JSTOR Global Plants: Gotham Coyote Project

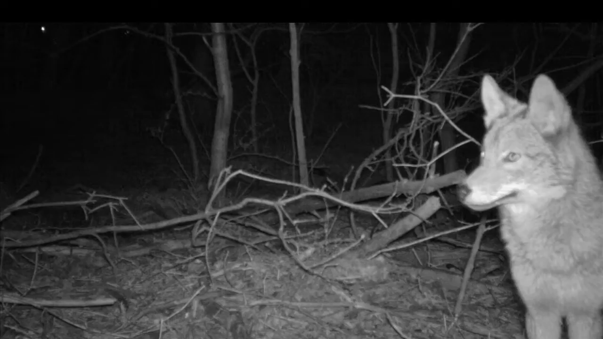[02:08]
and as long as the animal is still there to trigger the camera, it will keep going. So you have to have this stop-motion claymation kind of looking thing, which is pretty neat.